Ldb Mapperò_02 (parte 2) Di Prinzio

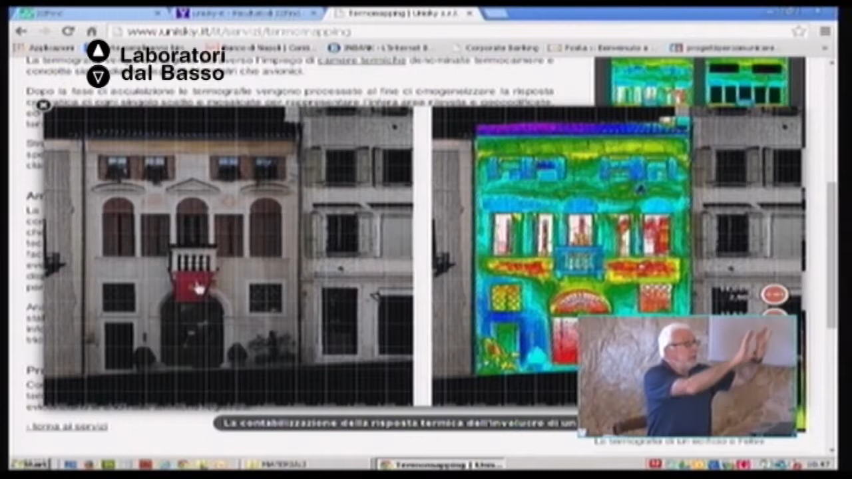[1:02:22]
quindi una quindicina di punti per metro quadrato, quindi hai una mappatura, un'impronta digitale in quel caso lì della facciata, ma potrebbe essere qualsiasi cosa, anche un rilievo di qualsiasi oggetto anche fisico sostanzialmente.
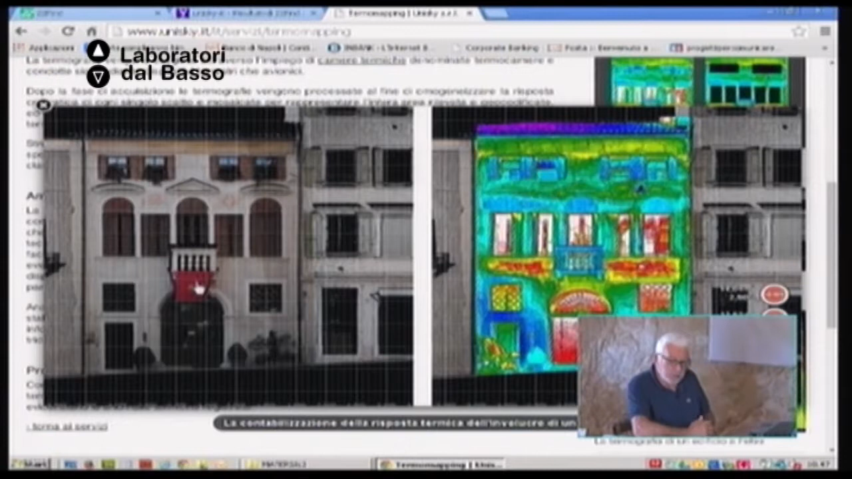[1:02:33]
È una profondità in un certo senso. 3D. 3D, ho detto, sì, ve lo ripeto, chiaro. Siamo nel mondo del 3D, non del 2D, 3D, questo sto giocando, ma insomma, però è assolutamente. E questo poi restituisce nelle schermate che sono passate all'inizio,
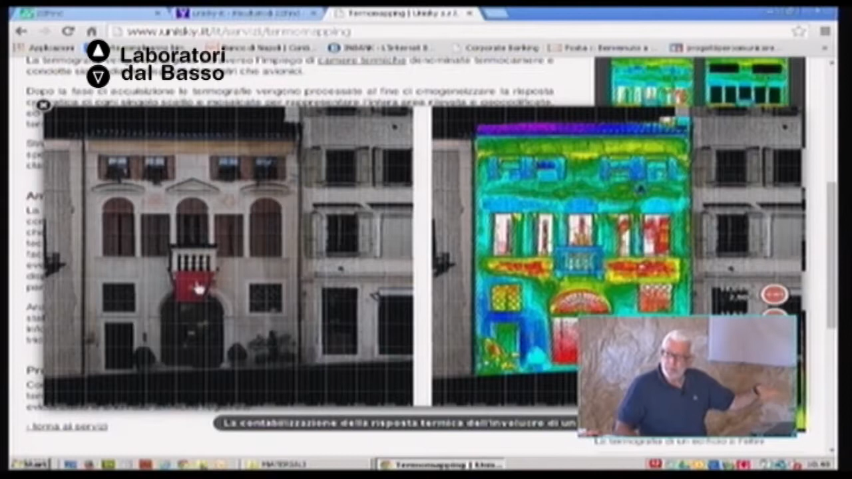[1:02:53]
poi a un certo punto avete un'immagine, sembra una foto ma non è una foto, quella è una delle tante visualizzazioni di una struttura dati
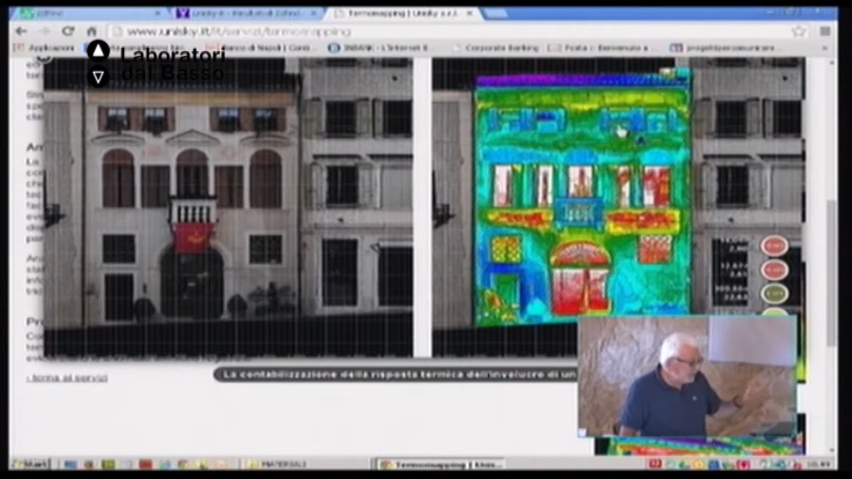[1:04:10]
Questa rappresentazione, voi vedete là, dei colori diversi, d'accordo? Che ti danno appunto il mapping, questo termomapping, ti danno la mappatura del comportamento energetico di quell'edificio in quel momento. Voi vedete che qua sotto cosa c'hai? Qua c'è oh porca miseria.
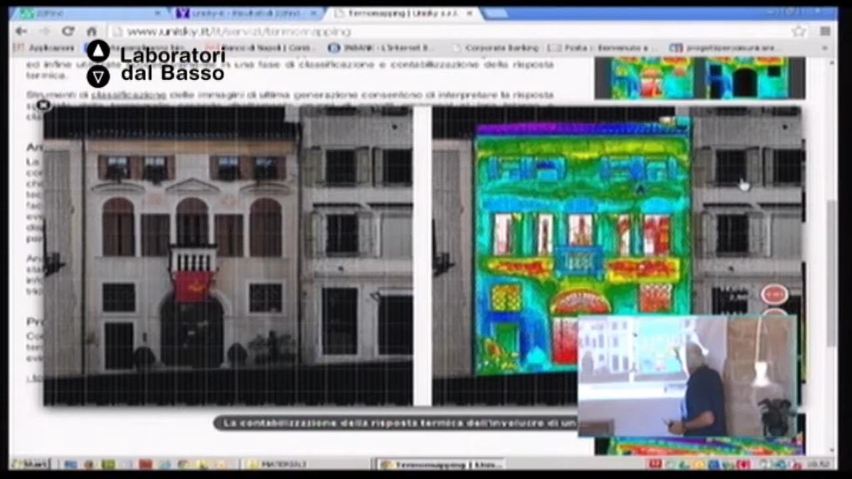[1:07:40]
C'è una rete. Esattamente così. Che si intravede comunque. Vedete tutti questi oggettini qua? Ah, pensavo l'altro. No. Boh. Quello è un classificatore ad oggetti. Tu sai che sono i database ad oggetti. Quello è un classificatore ad oggetti, adesso vi spiego come funziona, si chiama eCognition, tra l'altro un software di origine medicale che serve per l'identificazione delle masse tumorali sostanzialmente.
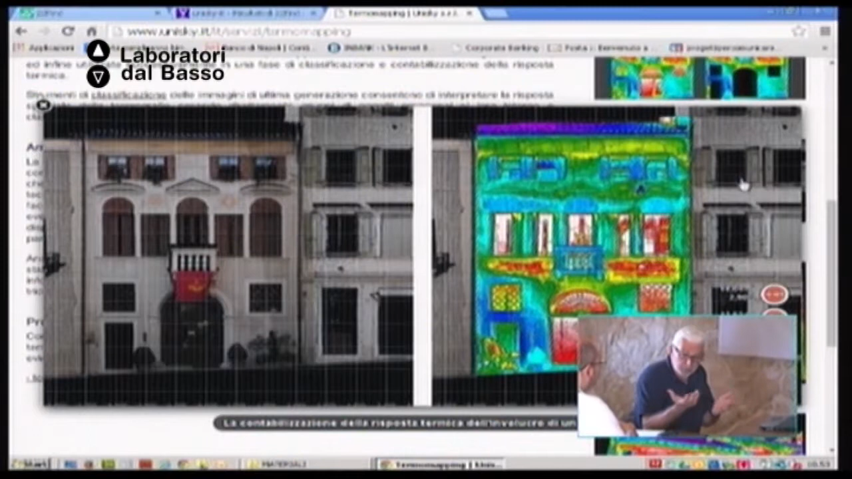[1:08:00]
E mette insieme che cosa? Lavora su due tipi di dati diversi. Lavora sull'aspetto geometrico e sulla risposta radiometrica. Parlavamo di strutture di dati, questo è.
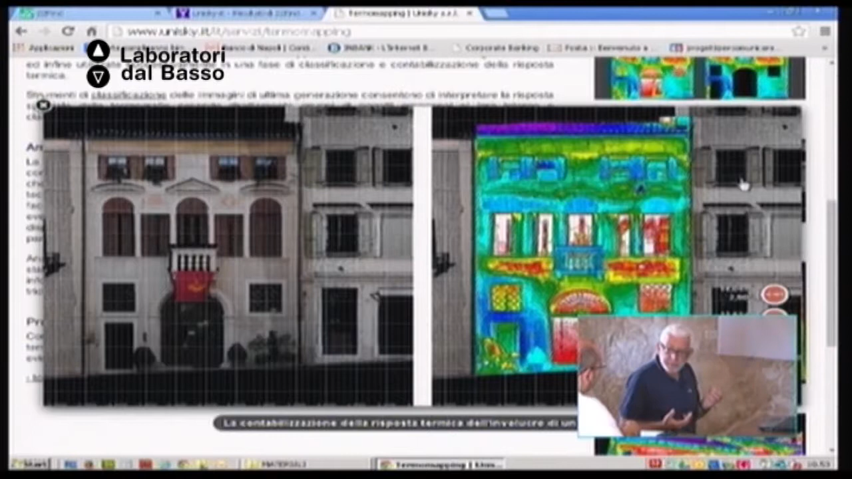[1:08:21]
Quella è una struttura di dati, perché ti dà sostanzialmente tutte queste aree sono aree, ciascuna diversa dalle altre,
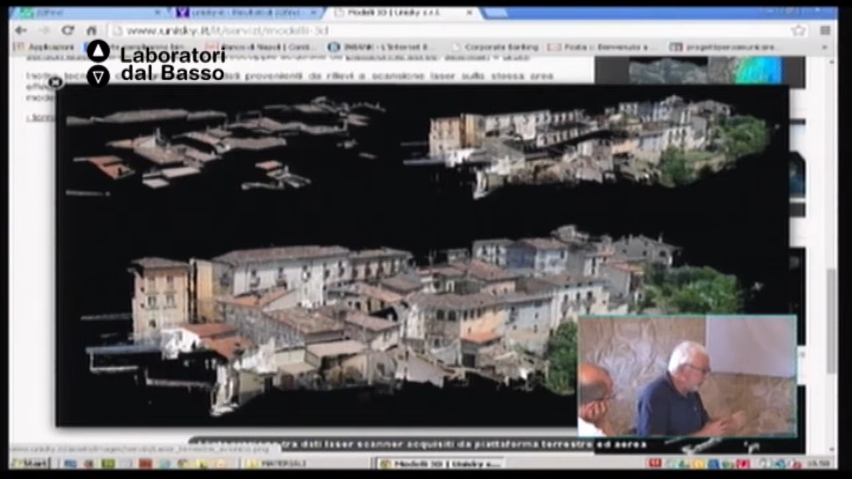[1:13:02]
Questa è la ricomposizione. È una delle tante visualizzazioni... Tu hai questo modello 3D che te lo puoi girare da tutte le... lo puoi misurare, ne puoi fare qualsiasi cosa. Può essere utilizzato per le politiche di manutenzione, per la contabilizzazione, tra l'altro, ad esempio delle superfici, delle coperture opportune
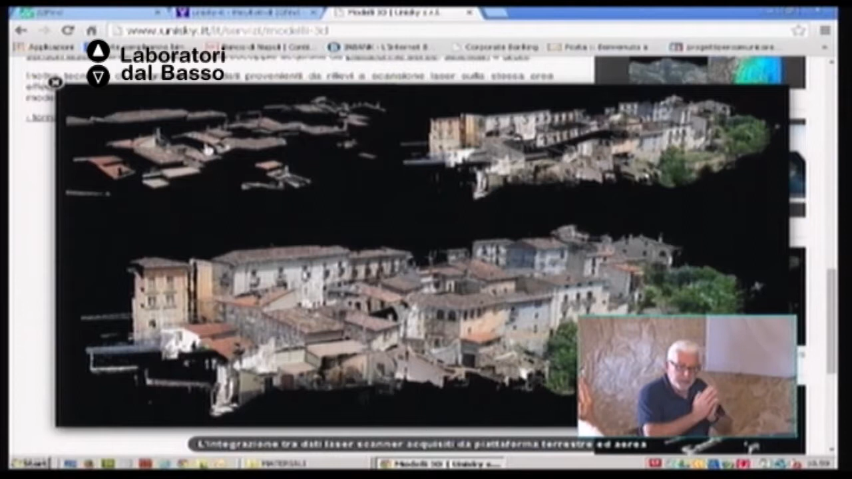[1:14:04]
per l'installazione. Allora, questa roba qua che vedete in alto, cosa sono? Questi sono i tetti. Allora, la differenza tra LIDAR o LIDAR, insomma, non si può pronunciare in doppio modo, e il laser terrestre qual è?